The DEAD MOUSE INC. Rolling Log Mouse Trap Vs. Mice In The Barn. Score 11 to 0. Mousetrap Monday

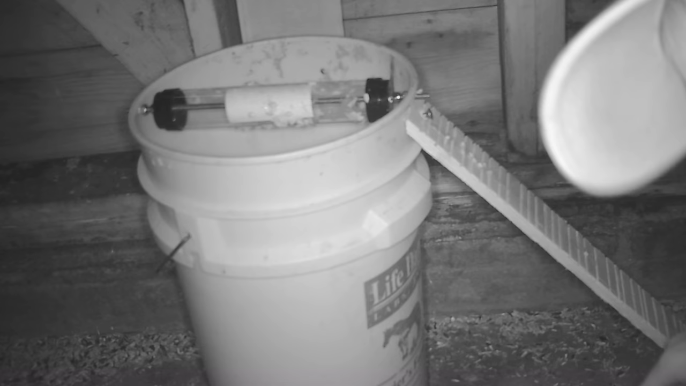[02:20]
Let's go set up the motion cameras in the barn and see if we can catch them with the Dead Mouse Inc. mouse trap.
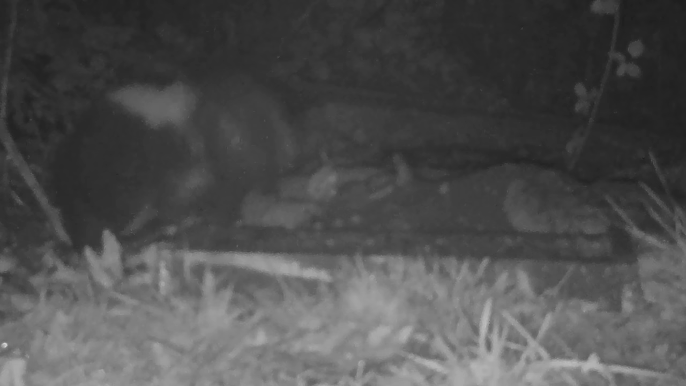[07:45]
I'm thinking maybe a bird like a scrub jay, but I don't know.